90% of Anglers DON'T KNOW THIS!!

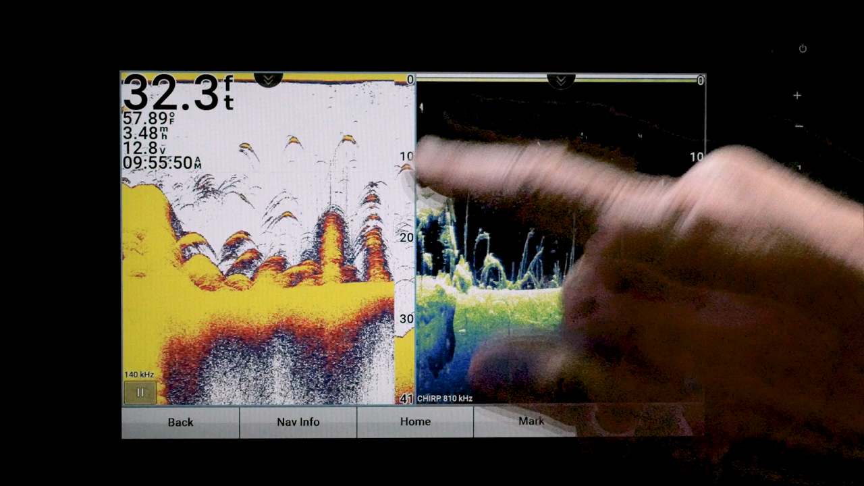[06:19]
On screen: depth 32.3 ft
But remember, this is just a sliver that you're looking at here where this is a cone.
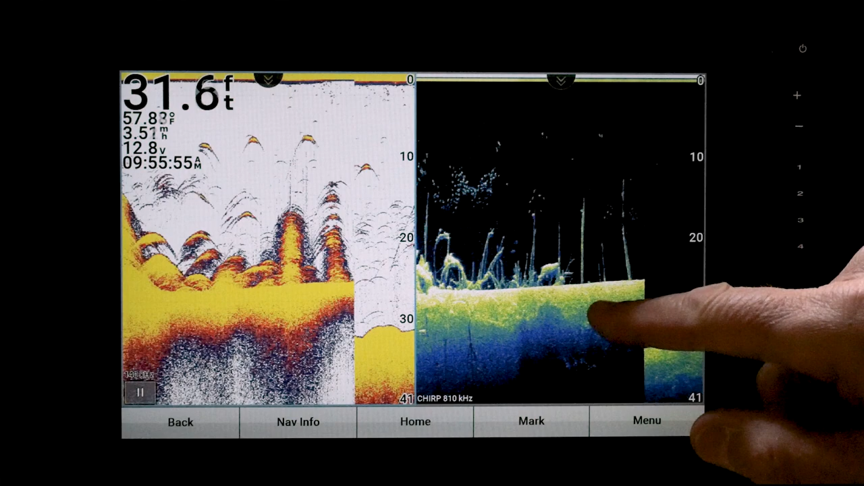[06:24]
On screen: depth 31.6 ft
So you may be wondering just how much area you're looking at.
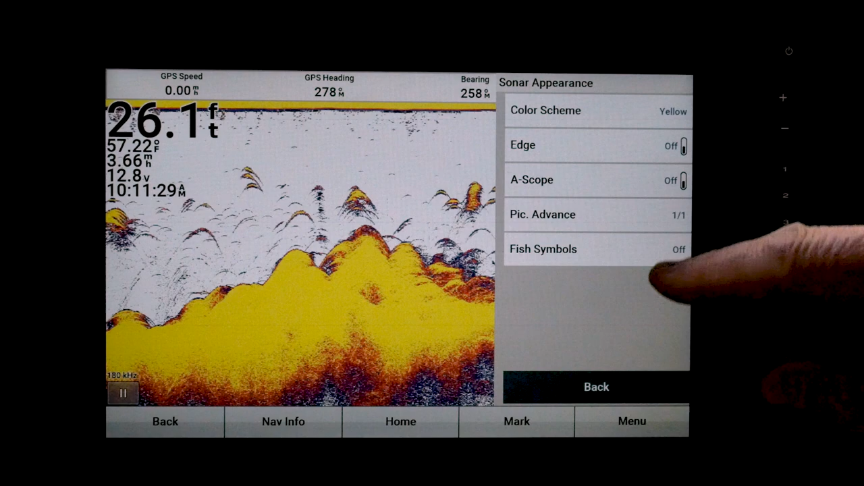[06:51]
On screen: depth 26.1 ft, water 57.22°F
and Appearance, and you can turn that A-scope on.
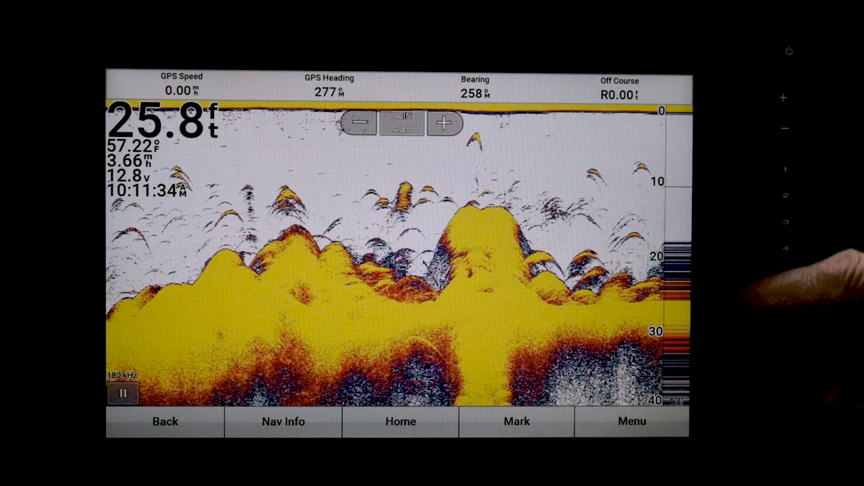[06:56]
On screen: depth 25.8 ft, water 57.22°F
Now, one of the advantages of the A-scope is you can see it as it draws fish arches, like up in here.
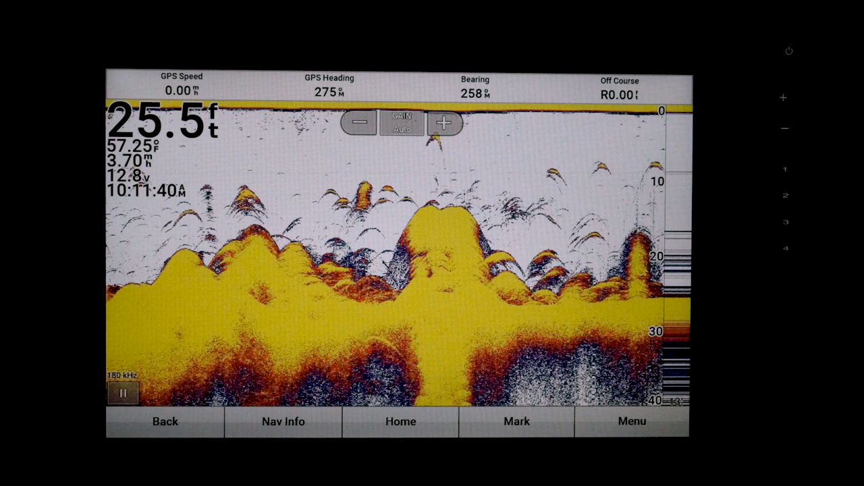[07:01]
On screen: depth 25.5 ft, water 57.25°F
But the other advantage, see over here where it says 13 foot?
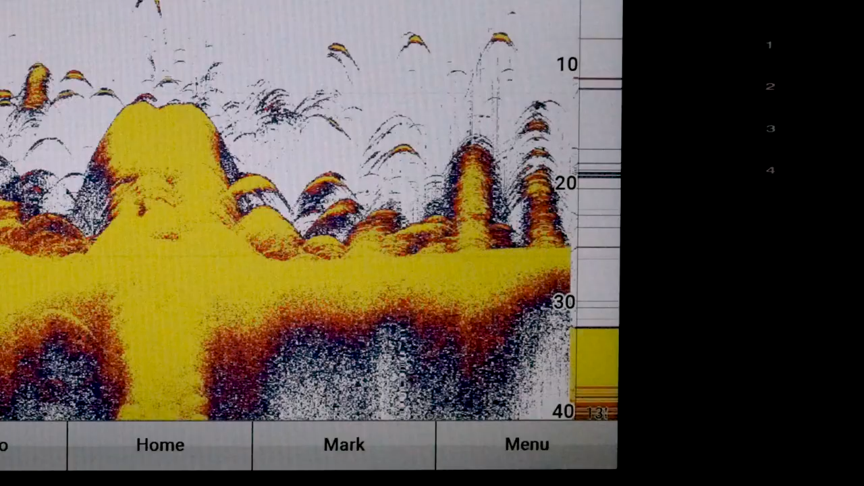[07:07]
Now, watch as I adjust.
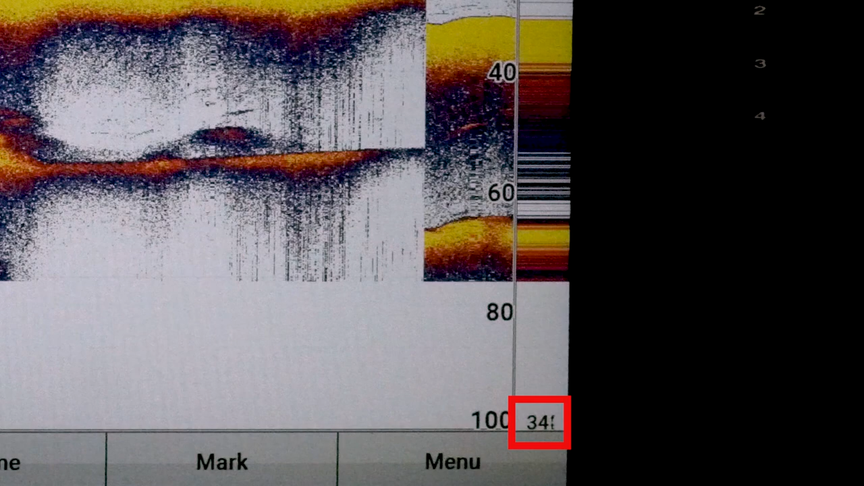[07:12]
Go down to 200 foot.
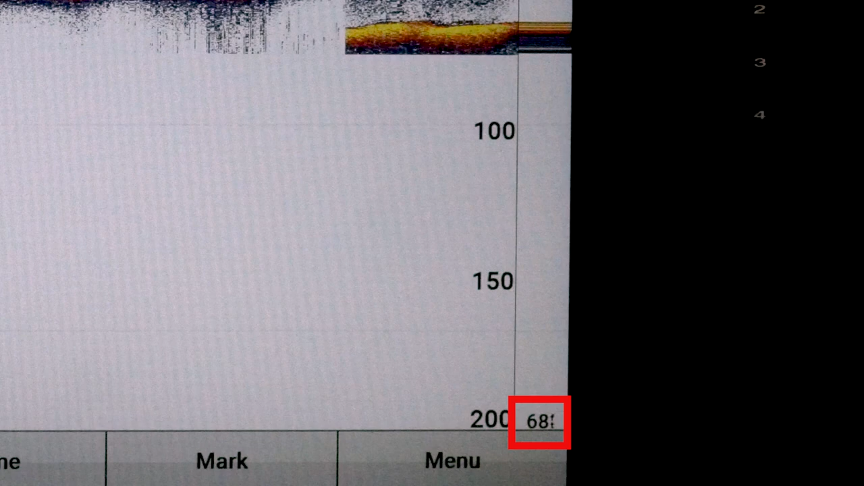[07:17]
It's at, what is it, 68 foot? So that's showing you the diameter of your cone.
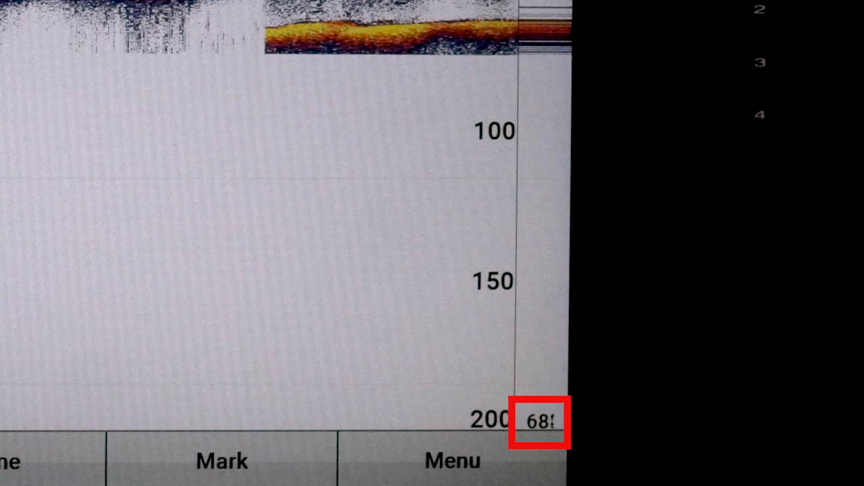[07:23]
And they used to, they had a really cool little cone symbol on there,
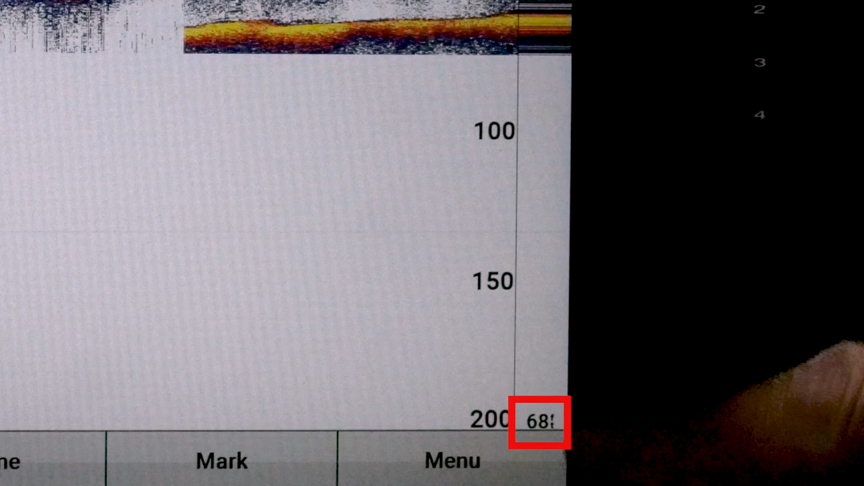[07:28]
but they don't have that anymore, apparently. Or at least on my 106, they don't.
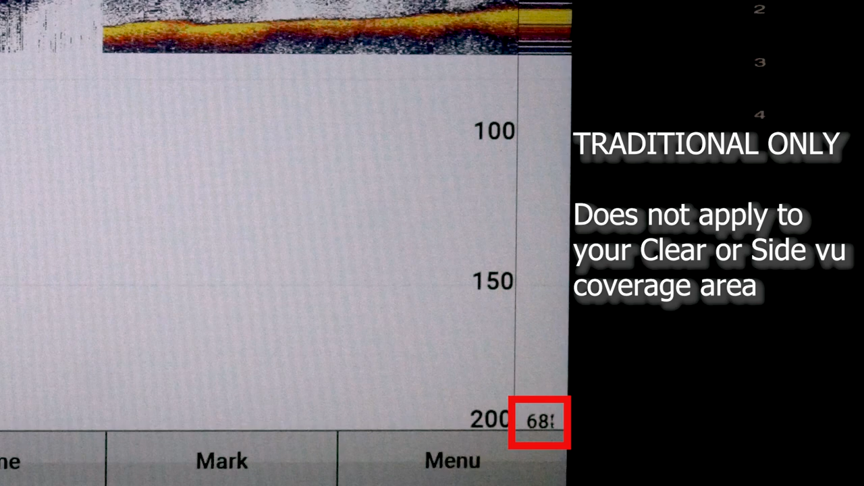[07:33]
So you can see, basically, how wide your cone is by looking at that. So I thought that was pretty cool. I wanted to show that to you.
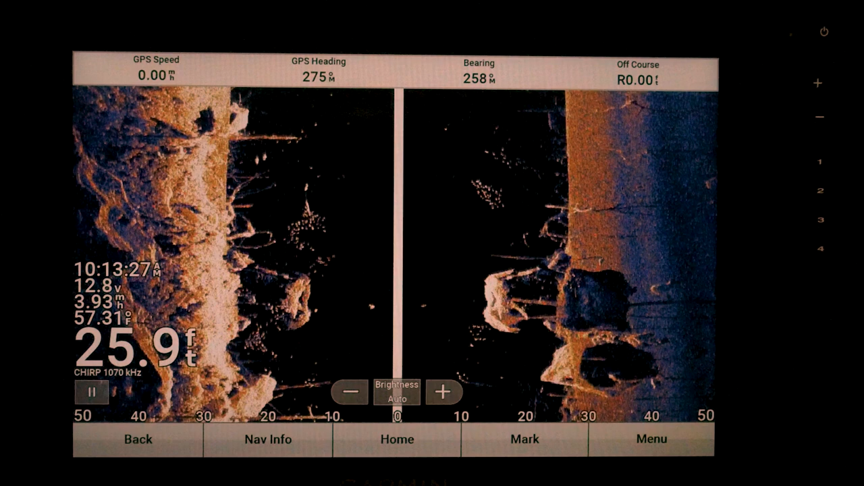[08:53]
On screen: depth 25.9 ft
All right. So when you're in SideView, you'd be running along. You can see over here to the side. I'm looking 50 foot both sides right now.
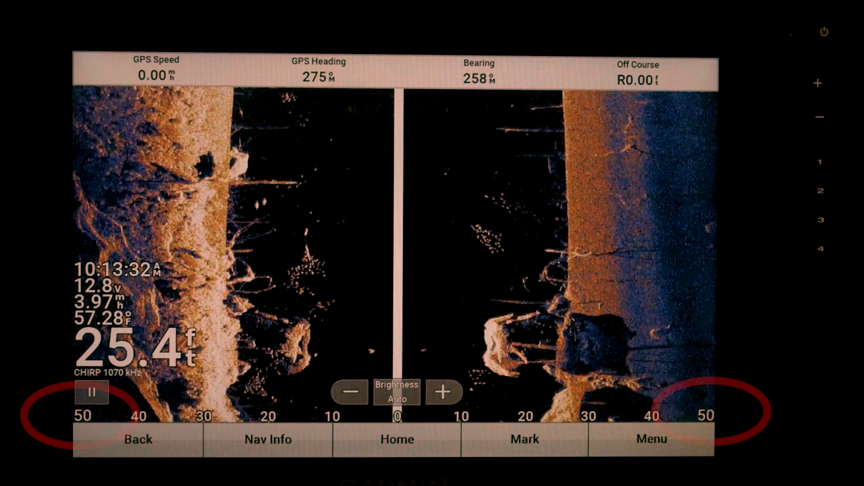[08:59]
On screen: depth 25.4 ft, water 57.28°F
If I want to adjust that, I can use my plus and minus buttons.
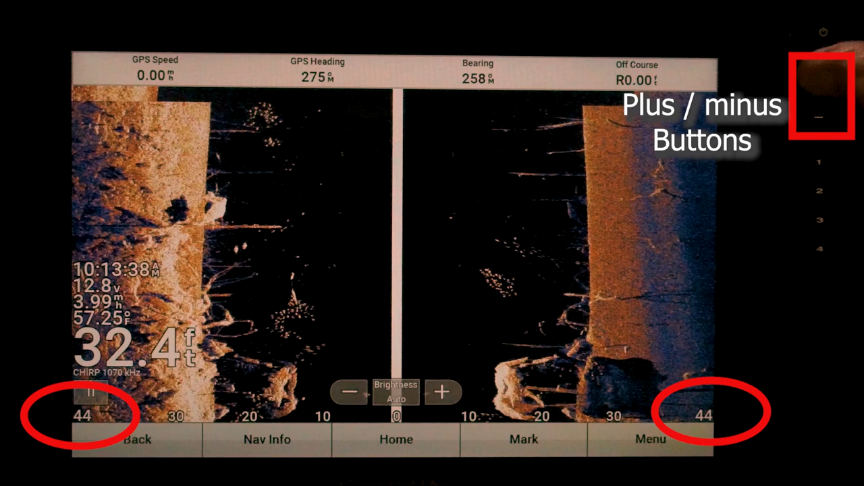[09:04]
On screen: depth 32.4 ft, water 57.25°F
And if I go plus, I go to 40.
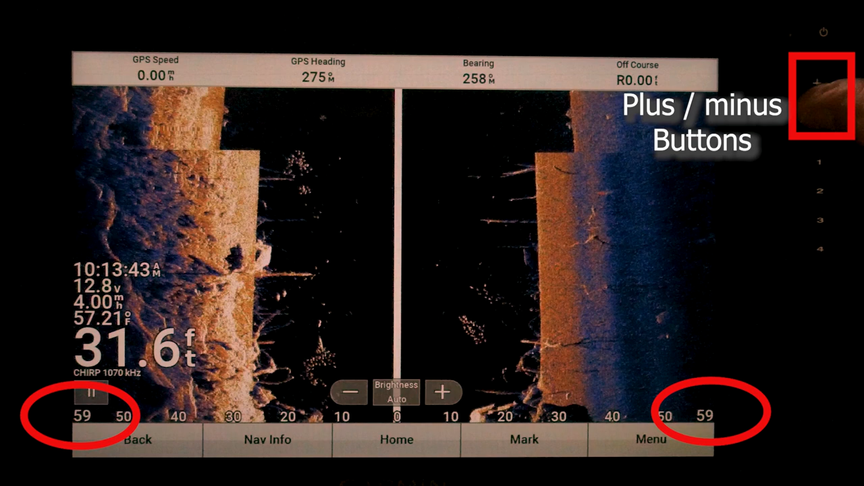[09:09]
On screen: depth 31.6 ft, water 57.21°F
If I go to minus 50, 60, or 70, which is about where I like to run.